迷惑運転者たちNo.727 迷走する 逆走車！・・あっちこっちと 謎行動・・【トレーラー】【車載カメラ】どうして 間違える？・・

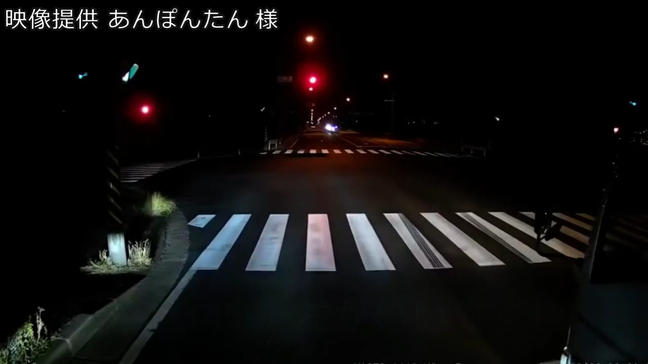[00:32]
うん？まただよ。まただよ。信号見えてねえのかこいつ。物流業界のさ、イメージを崩すようなことするなよ。今度はちゃんと止まれよ。